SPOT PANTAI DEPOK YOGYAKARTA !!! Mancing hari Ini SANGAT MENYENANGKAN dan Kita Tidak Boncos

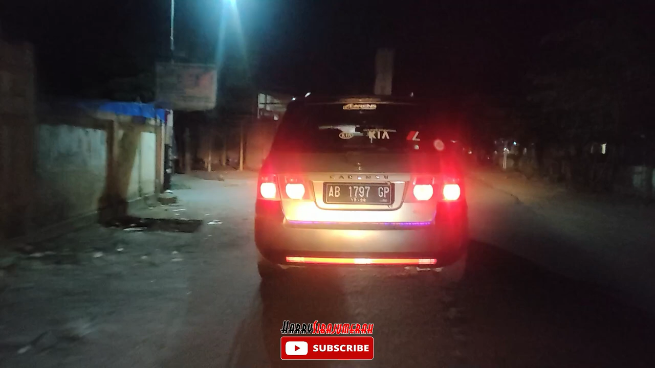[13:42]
Ini kita sampai di Pasar Pleret. Pasar Pleret kita ambil kiri untuk perjalanan pulang ke rumah.